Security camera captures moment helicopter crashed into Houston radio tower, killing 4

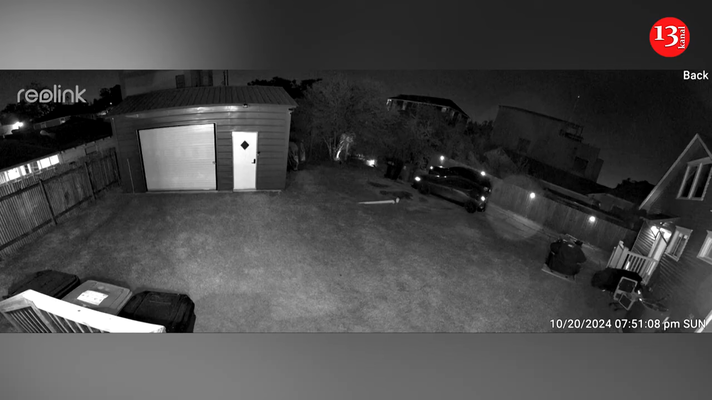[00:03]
A security camera about a half mile away caught the moment when a tour helicopter crashed into a Houston radio tower and burst into flames, killing all four people aboard. Officials said the helicopter crashed just before 8 p.m. on Sunday in a neighborhood east of downtown. It had taken off from nearby Ellington Field. Officials said no one on the ground was injured. Some vehicles were damaged, but no nearby homes were.